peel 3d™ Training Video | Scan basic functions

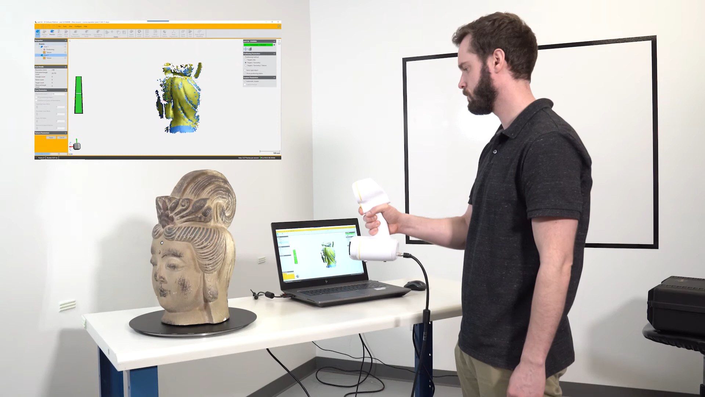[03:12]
scan but in the same session as the previous one
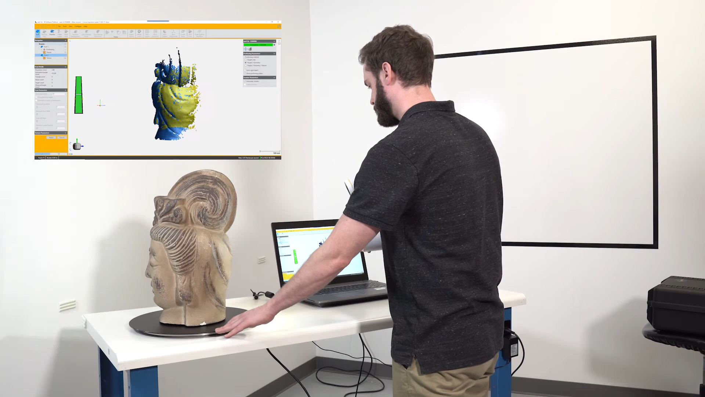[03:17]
make sure when you're scanning to have some overlap between the first
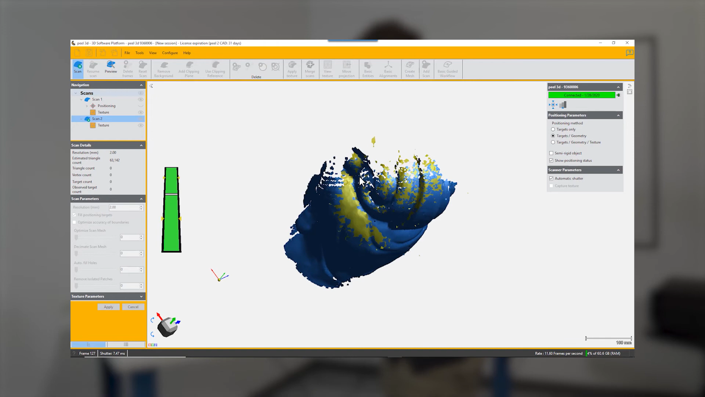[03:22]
scan and the added scan because you're going to be able to merge them later by
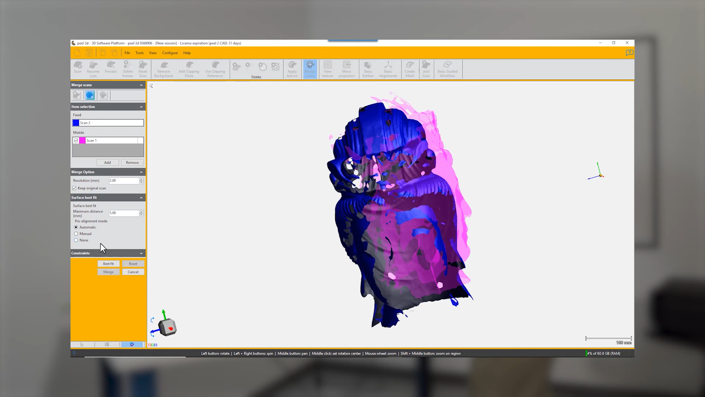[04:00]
nine times out of ten that will work if not you can do a manual best fit but that is a very good merge and it creates a third scan